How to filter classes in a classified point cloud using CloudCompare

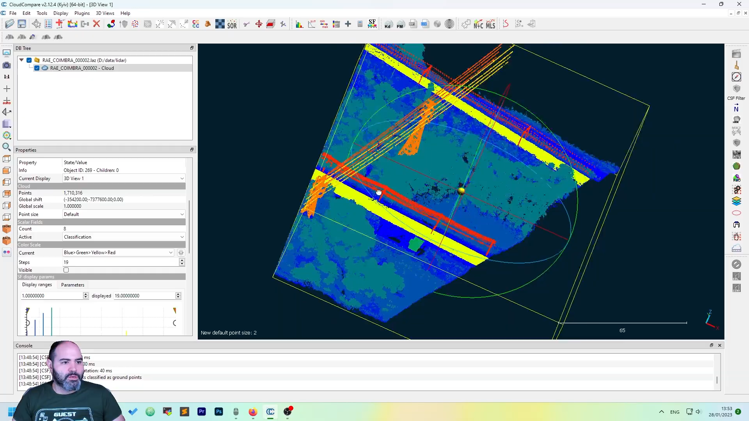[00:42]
Here, as you can see, we have a classified cloud and
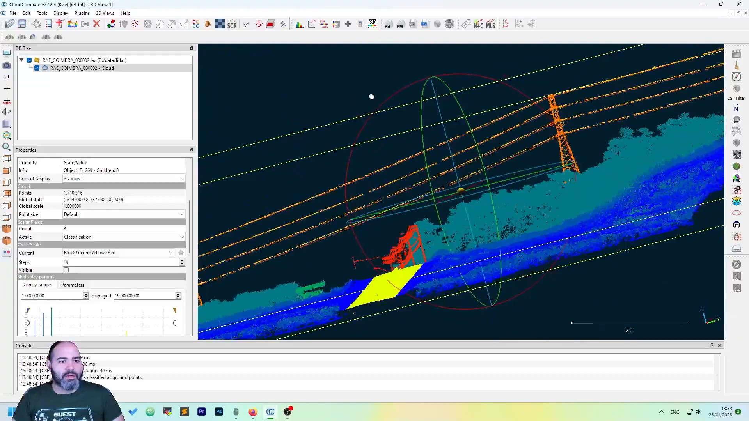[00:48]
maybe we want to keep only this
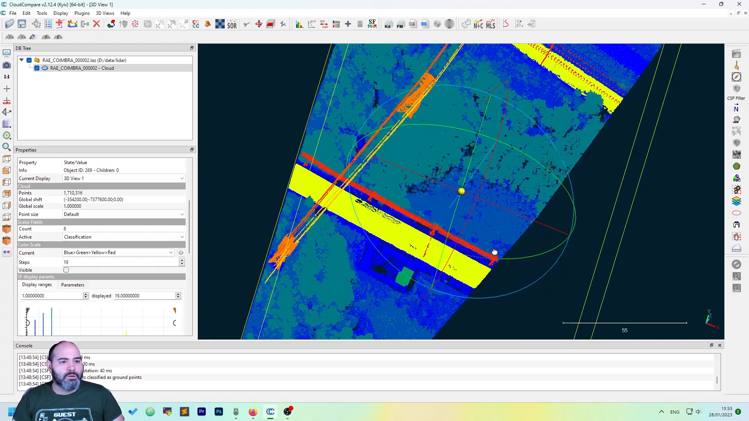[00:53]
pose and electric lines.
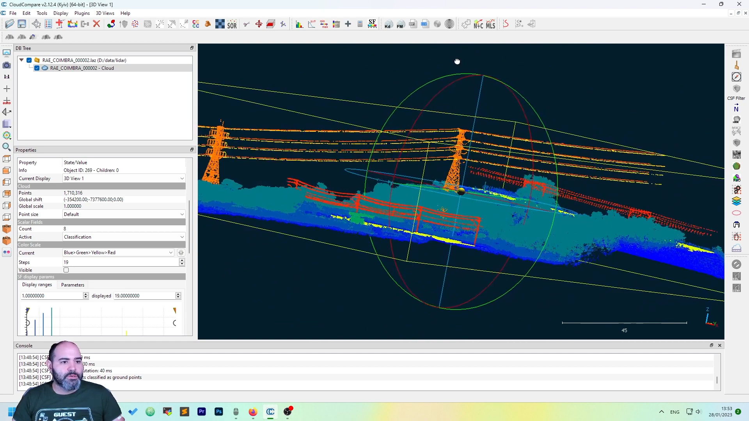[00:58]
So, the first thing to do is to know which class is. We can do this using the query operation, so the third button on the toolbar, the point picking. It will open a sub-menu and you can use, select one point and display its information.
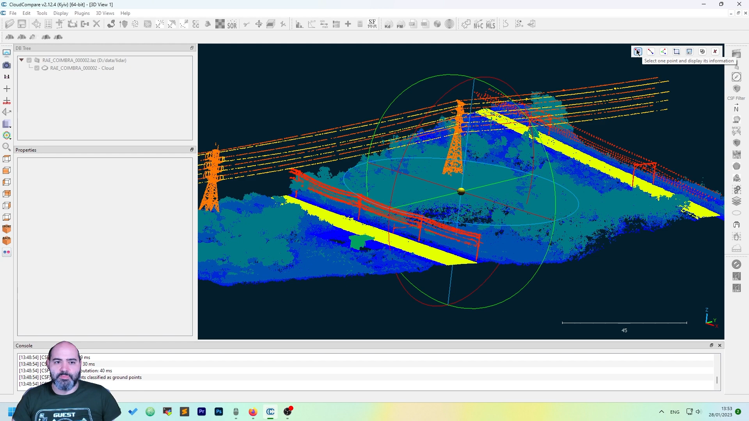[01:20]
Come in a bit and click point. As you can see, this is 18, this
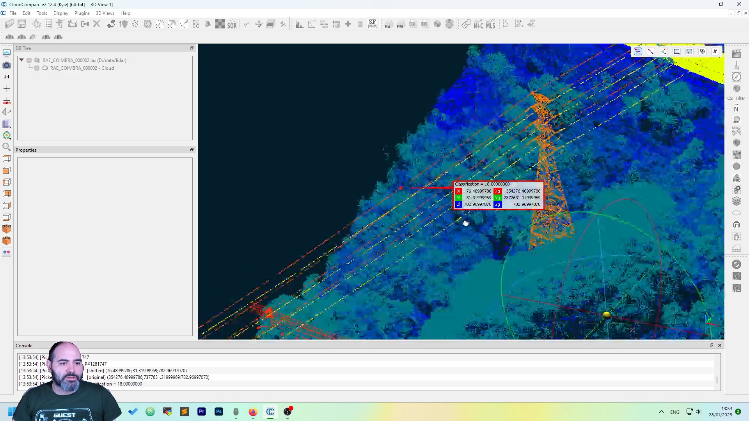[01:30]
is classified as 18 and the
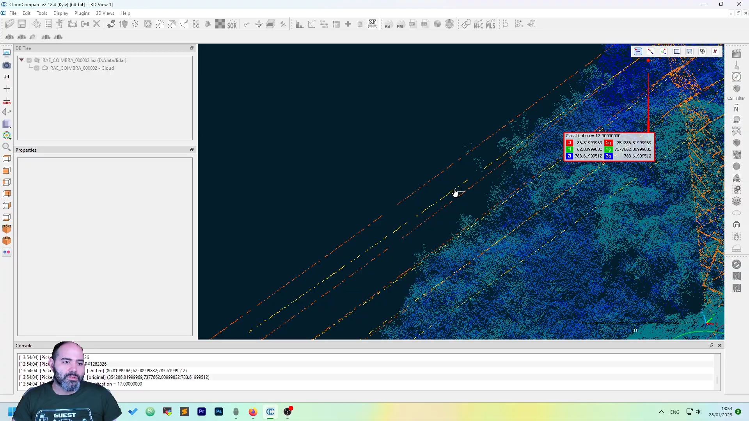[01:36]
other interesting information. The other interesting information is actually the 15th one. The whole poll is also 17, so we may want to keep all these three.
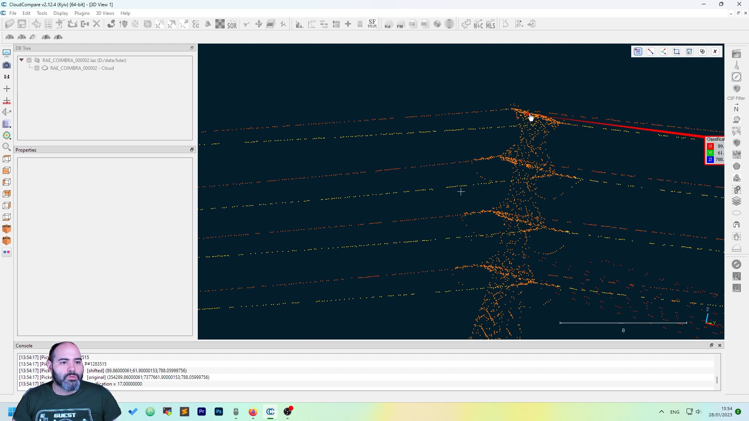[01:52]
Let's recap. We have the 18, the 15 and the 17.
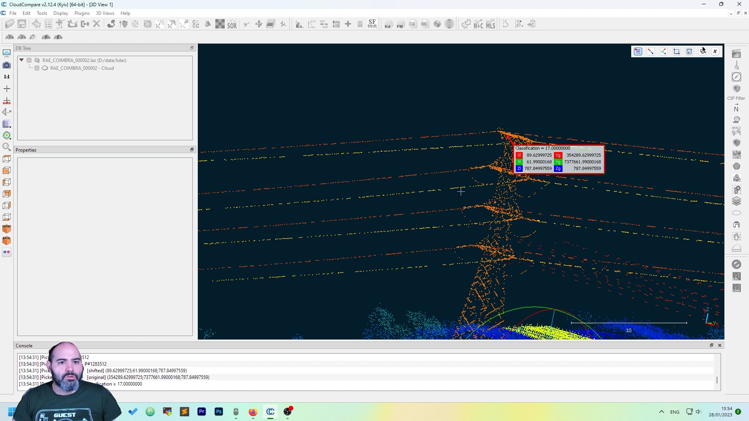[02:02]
So, we select the cloud. We want to filter and we use the min-max filter point by value here on the toolbar. Click it and you have the range to set. So, we want to set 15 to 18. Ensure this is decimal and integer. It's a bit strange to say,
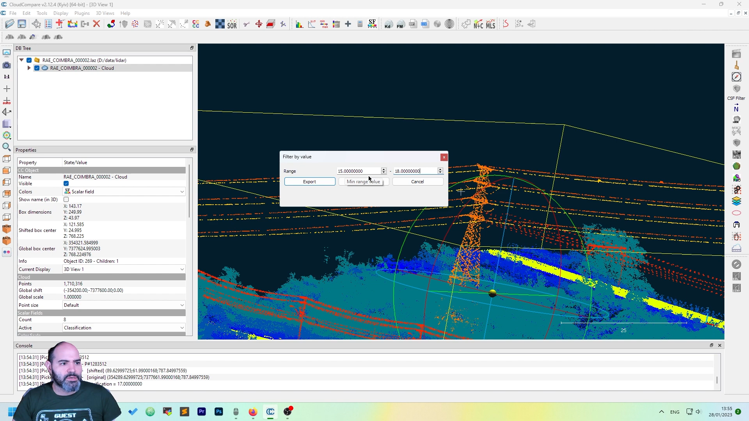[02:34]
but you need to set a floating point by the current with an integer and then click split. Okay?
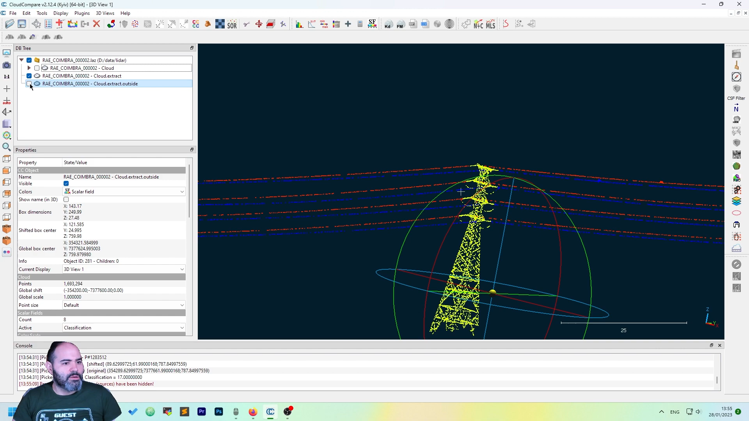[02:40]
You can now uncheck the outside. As you can see, you have the whole one.
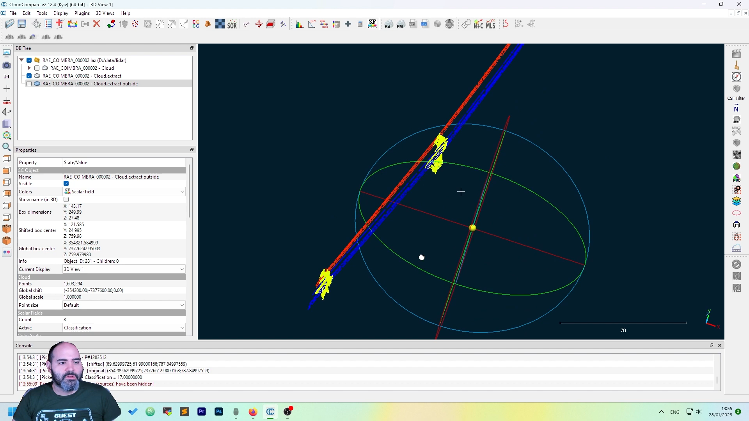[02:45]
But how to get non-contiguous classes.
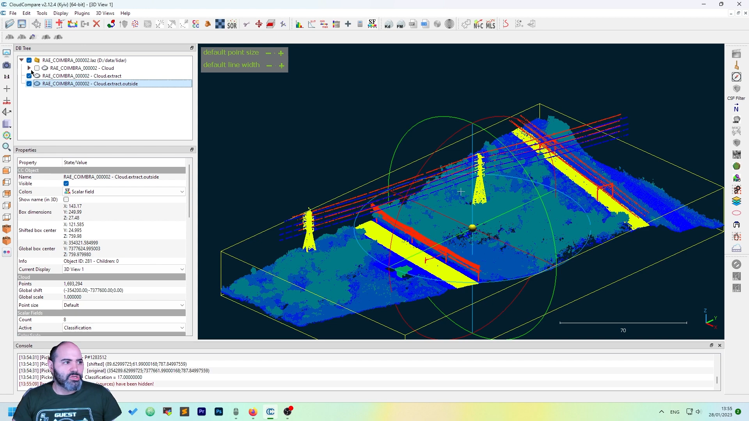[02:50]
So, let's try, for instance, to keep pause. Okay, let's figure out.
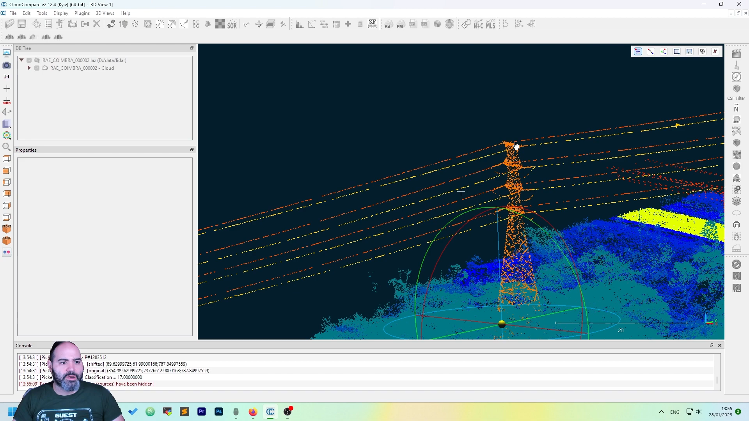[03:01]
I remember it was 17.
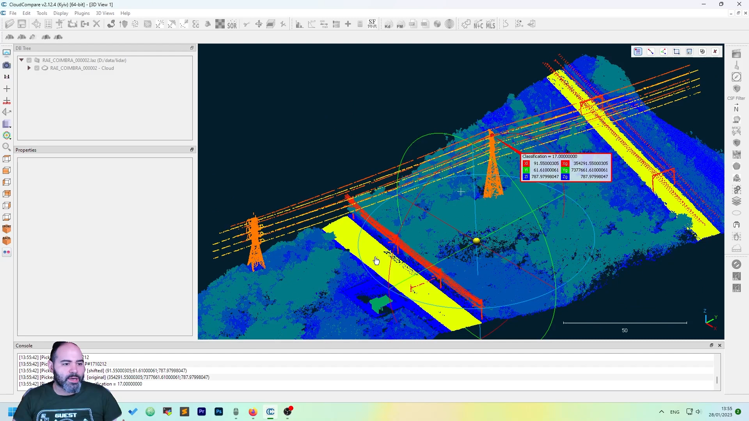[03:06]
And we want pause and roads, which is actually 13. We cannot set 13 to 17 as we get other things. So, we need to export 15 first. No, it was 13. 13. Okay. We need to export 13.
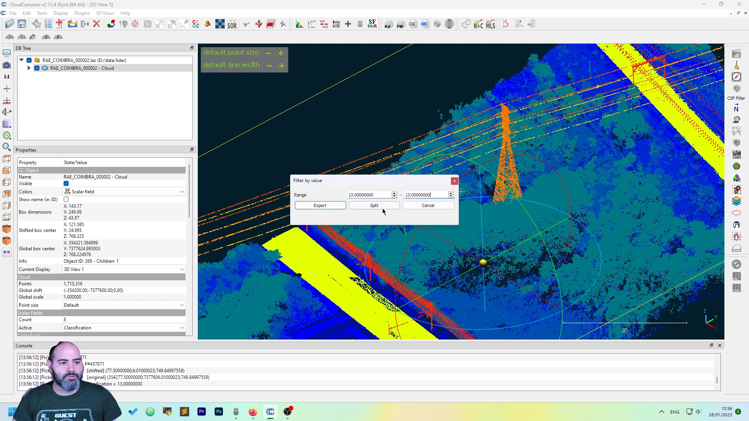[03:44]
How can you export one? Just put min-max at the same value. Click split. We have, we now have, let's call it, rename it to roads. And now, you can apply the same thing to the outside.
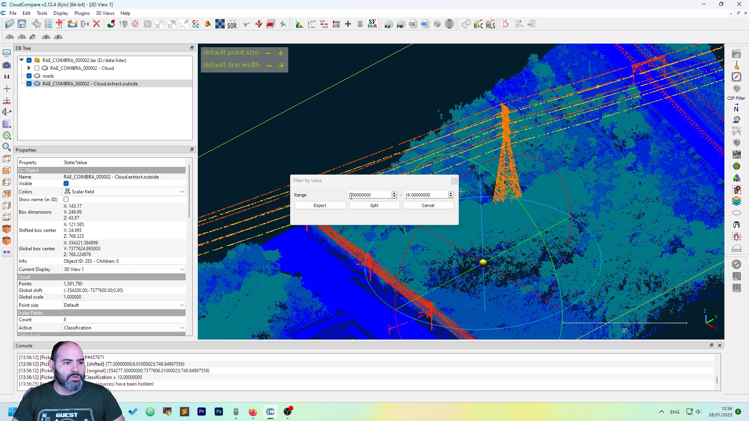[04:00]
So, it's 18. And click split. Now, no, it was 17. But the concept is okay.